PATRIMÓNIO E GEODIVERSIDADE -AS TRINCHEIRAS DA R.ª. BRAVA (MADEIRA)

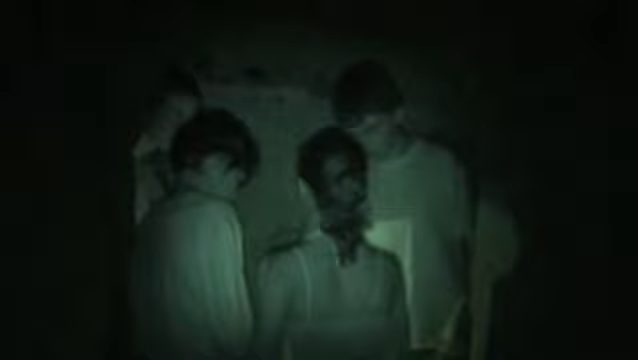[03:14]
Agarra-se. À minha direita tem outro corredor que vai dar ao quarto onde guardavam os elementos e munições e armas.
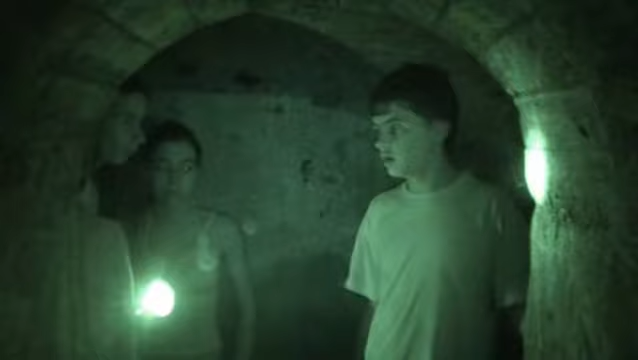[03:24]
E também lá mais ao fundo tem um lugar com mais claridade e era onde estava situado o canhão. À minha esquerda tem aqui que umas escadas, tem mais um pequeno corredor aqui e
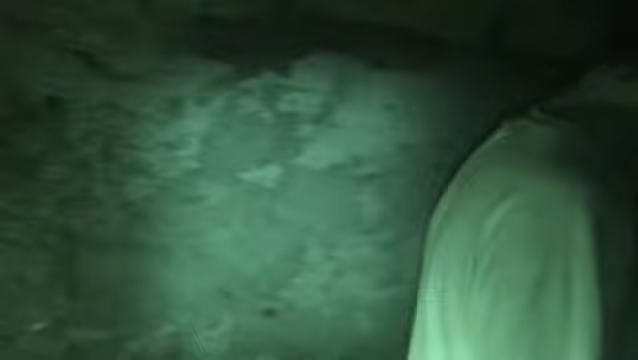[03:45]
vamos aqui à esquerda.
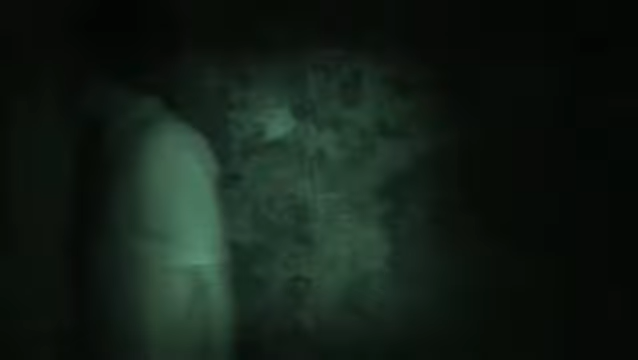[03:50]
Vamos aqui à esquerda e temos
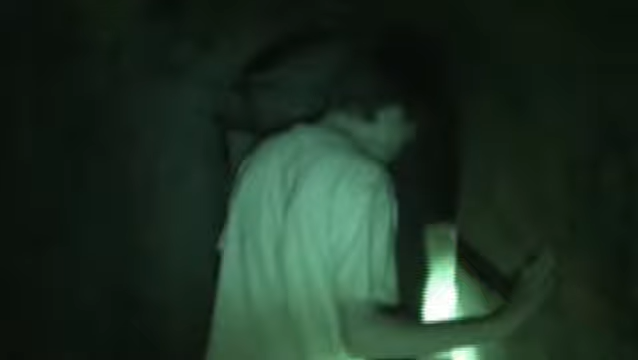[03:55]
aqui
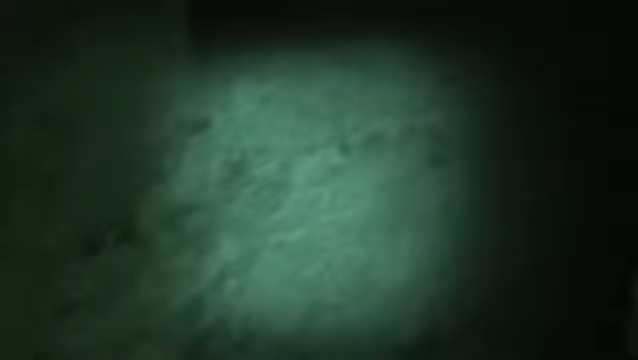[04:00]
a descida para outras partes das trincheiras que nós não conhecemos e está encerrado ao público por causa das obras que soterrou aqui esta parte da trincheira.
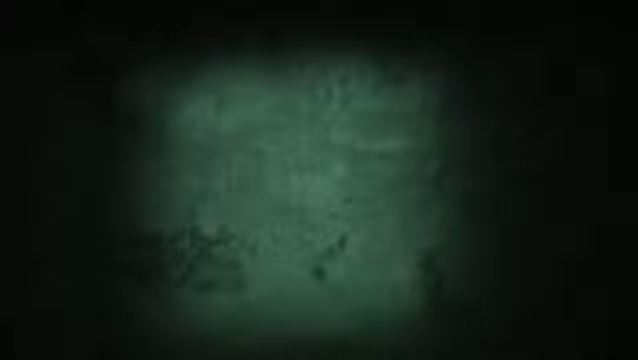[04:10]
Tem lixo e está ali a entrada.
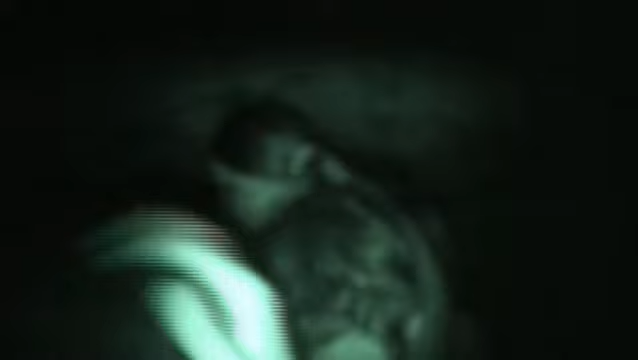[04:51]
Anda. Para trás. Como, à minha direita, como eu disse anteriormente, temos lá agora o quarto onde guardavam as munições, armas e elementos e o canhão.
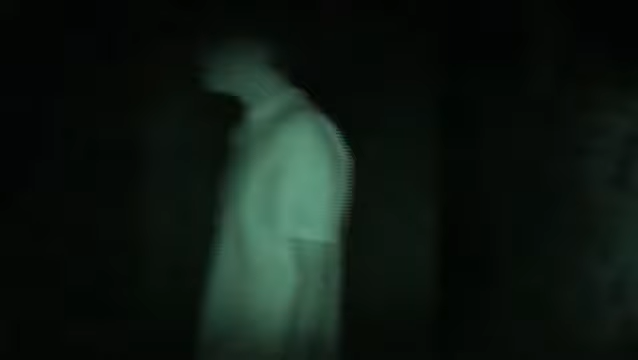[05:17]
Aqui é o quarto onde eles guardavam as munições, as armas e os elementos.
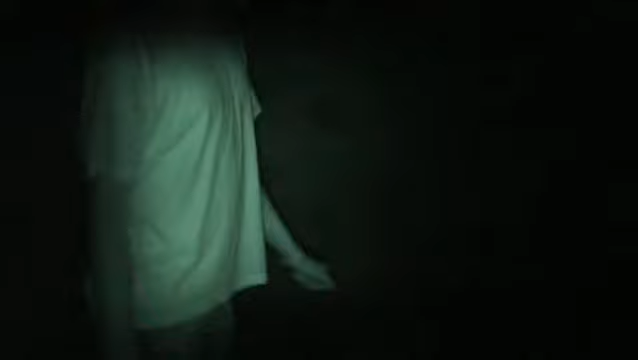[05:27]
E isto está cheio de lixo porque já foram visitar aqui mais. Já viram aqui visitar mais pessoas.
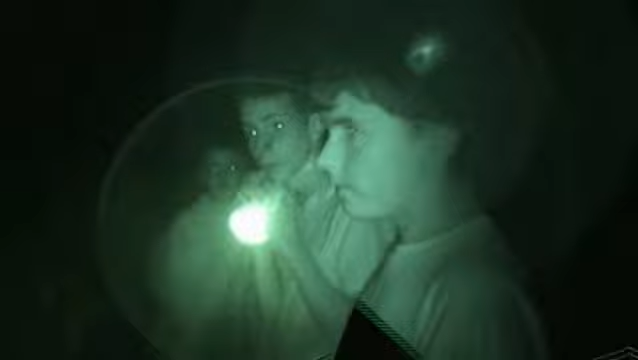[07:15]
Aqui provavelmente este também, este pequeno quarto, devia ser para o mesmo trabalho que o quarto mais além estava, efetuava, e também está em más condições. Caso Zé nunca se ajeita, espaço esquerdo se dizer, vir o centro para a direita.